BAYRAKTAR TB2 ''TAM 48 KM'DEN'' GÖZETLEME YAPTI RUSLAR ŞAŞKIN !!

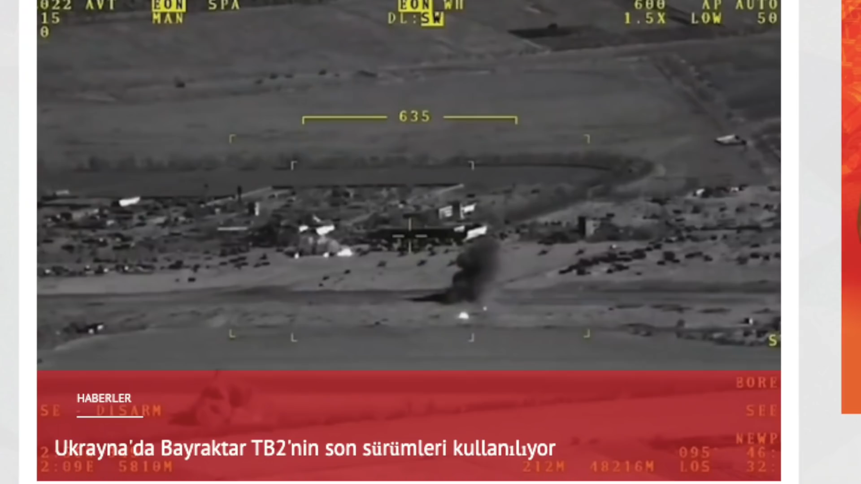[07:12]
Metni aynen Rus medyasında olduğu şekliyle sizlere aktaracağım. Rus medyasından Avya Pro, Ukrayna'da Bayraktar TB2'nin son sürümleri kullanılıyor diye başlık attı.
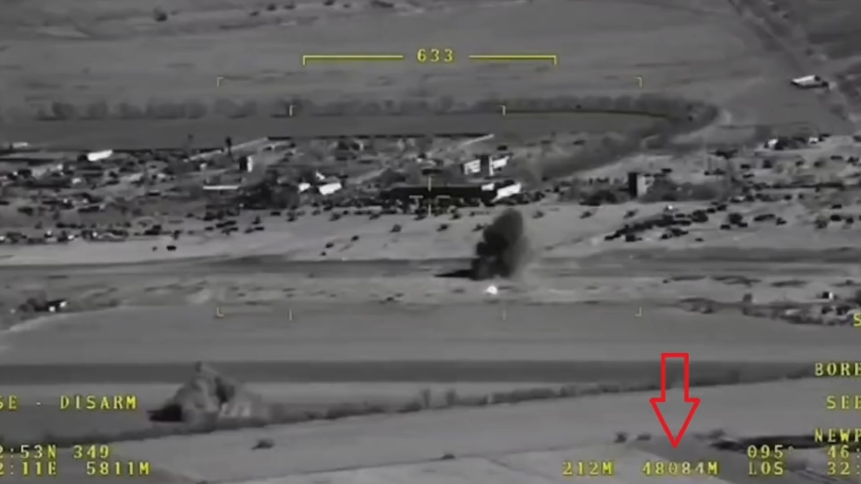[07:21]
Haberin devamında Türkiye, Kiev'in bağımsız olarak özel Türk şirketleriyle sözleşmeler imzaladığını vurgulayarak Ukrayna'ya silah tedarik etmediğini resmen açıkladı. Anlaşıldığı üzere Ukrayna'ya kısa süre önce teslim
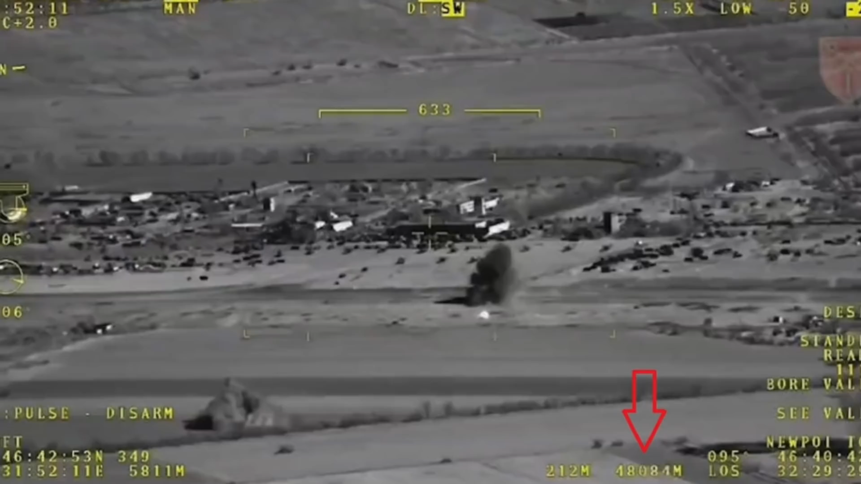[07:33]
edilen saldırı droneları arasında Türklerin kendi imkanlarıyla üretmiş olduğu ASELSAN CATS elektrooptik sistemleriyle donatılmış yeni seçenekler bulunmakta.